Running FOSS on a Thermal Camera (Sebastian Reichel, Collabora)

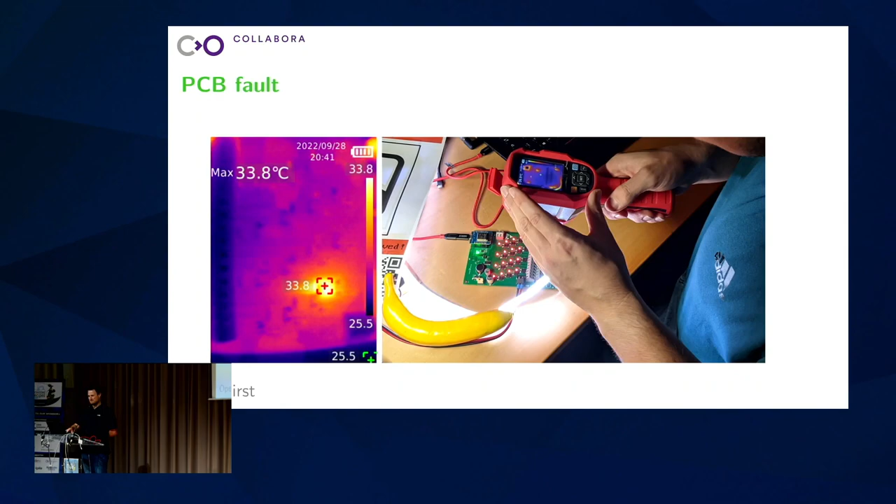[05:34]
On screen: max 33.8°C
That auto scales, and you cannot disable that feature, which means if you move the camera around, the colors are changing all the time, which sometimes is useful, sometimes it's really annoying. So my idea was, let's try to replace this,
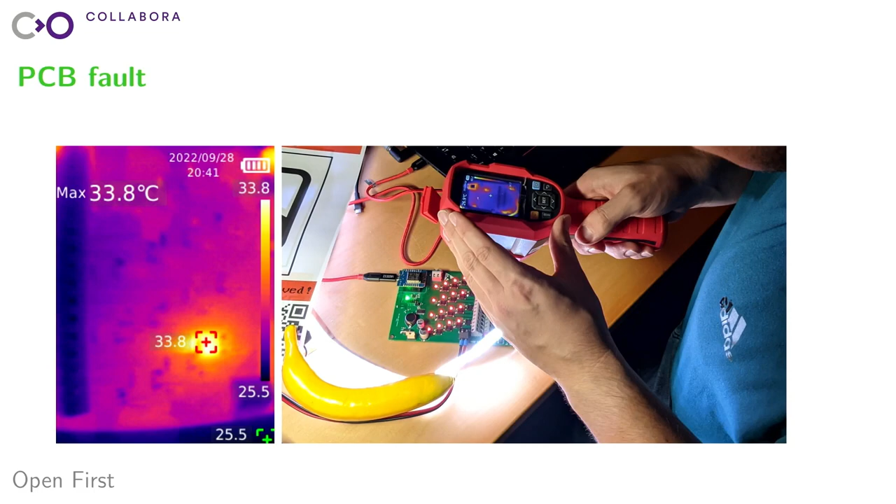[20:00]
On screen: max 33.8°C
and that wouldn't be that easily visible if you just have a thermal image without any optical data inserted into it.
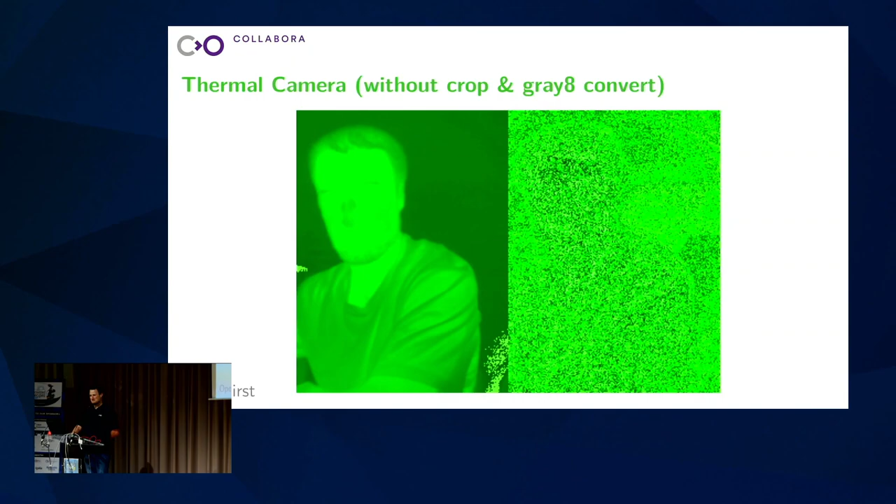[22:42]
So that's not really what I expected. After applying the pipeline, I got to this. So on my one hand, there's some ice,
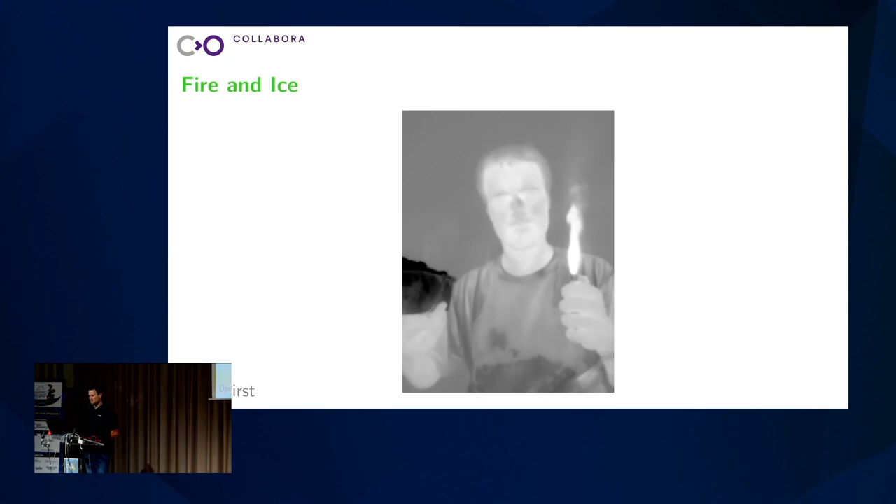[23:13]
well, interpret the data. I'm actually still working on that part. As you can see, I get, well, some kind of image, but I do not yet have like the absolute temperatures, and in some cases I still see some glitches, so it's not yet perfectly reverse engineered.